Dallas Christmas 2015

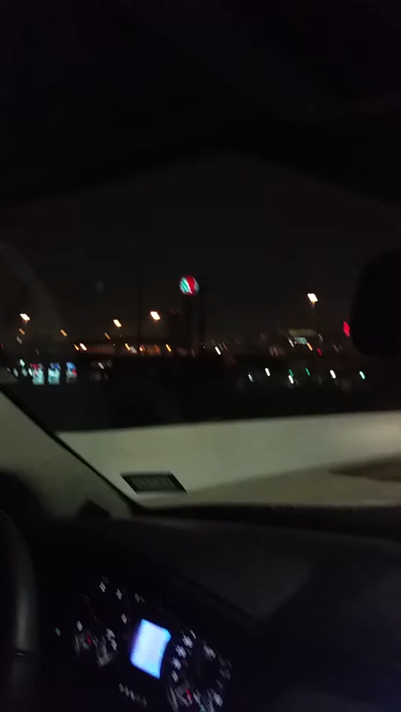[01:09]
Exit to the right in 1 mile. Now it's all glittery. And a snowflake a minute ago. I thought that was pretty cool.